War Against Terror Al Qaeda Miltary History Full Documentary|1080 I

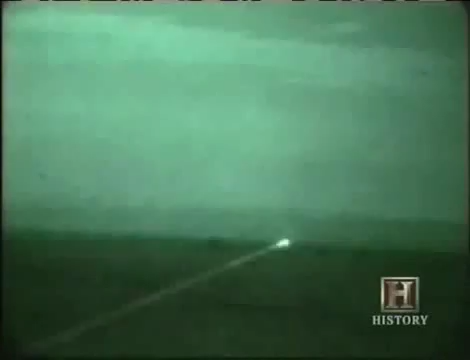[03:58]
with hand-held lasers and called in Air Force bombers to demolish them.